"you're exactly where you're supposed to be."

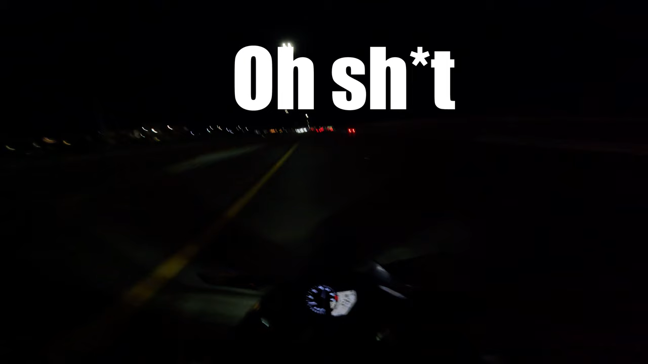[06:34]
Bumpy. Let me chill. Ah, right, dude, I need a steering damper, dead ass.
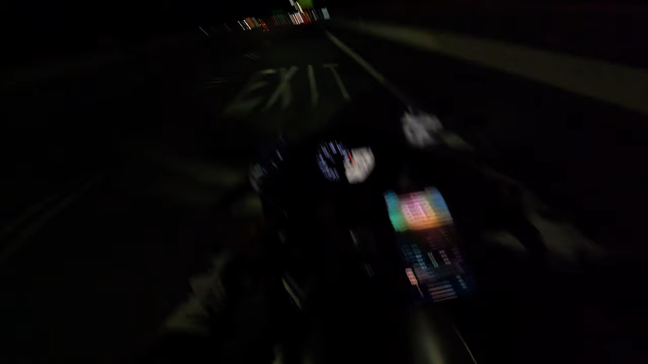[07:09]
That was a little sketchy. Just a tiny bit. Just a little tiny bit.
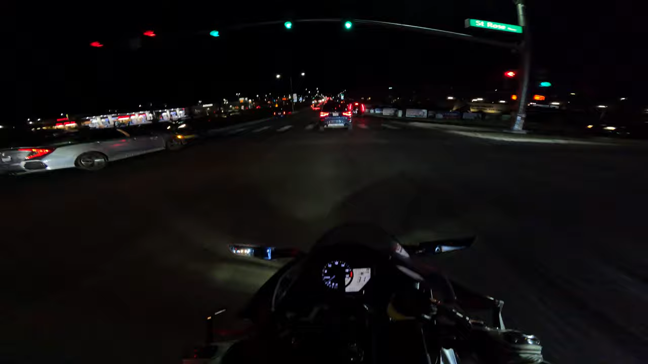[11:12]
Caused that. That road is so bumpy, but I swear I've gone like faster before and it wasn't that bumpy.
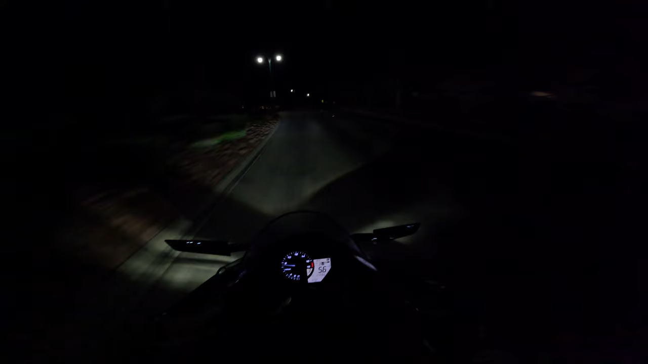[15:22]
I don't really know the roads. I don't want to go like flying because I don't want to like hit a blind corner. are so slippery. Okay, I know there's a roundabout up here though.